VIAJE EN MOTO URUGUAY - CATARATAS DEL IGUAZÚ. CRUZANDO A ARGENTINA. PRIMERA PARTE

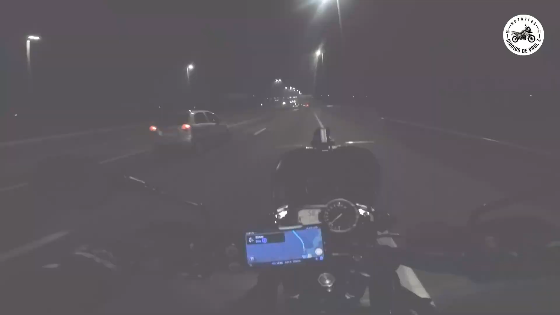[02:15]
Bueno, ya estamos en ruta, estamos sobre la ruta 1. Vamos a hacer la 1 y la 2, ruta 1 y ruta 2. Y le damos todo derechito nomás. Solamente comentar que los guantes van de novela. Tienen buen tacto estos guantes, tienen buen tacto. No sé cuán berreta o cuán buenos serán, pero tienen buen tacto. Puedo prender y apagar la cámara perfectamente. Puedo manejar el celular por ahora, todo bien. Así que, bien satisfactorio. La moto dice que hay 11 grados en la ruta. Es fresquito, es fresquito.
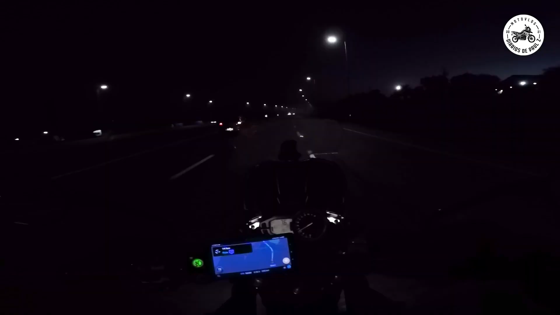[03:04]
Prendo la cámara acá porque está bastante iluminado. Hay una niebla que mamita que lo tiró. Prendí los antinieblas ahora porque no se ve, a 100 metros no se ve.
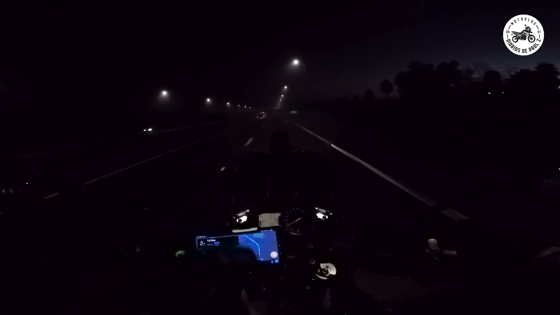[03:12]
Hay una visibilidad de unos 100 metros con luz. Ahora ya estoy metido dentro de la niebla. Está amaneciendo por allá, pero derechito acá refrescó bastante. 9 grados ahora, había 9 y medio. 8 y medio, pero la puta madre, es un congelador esto. 8 grados y medio, ay mamá. Ahora sí me dio un poquito de frío, pero no pasa nada. Y no se ve mucho, pero no va a durar nada. No va a durar ni media hora.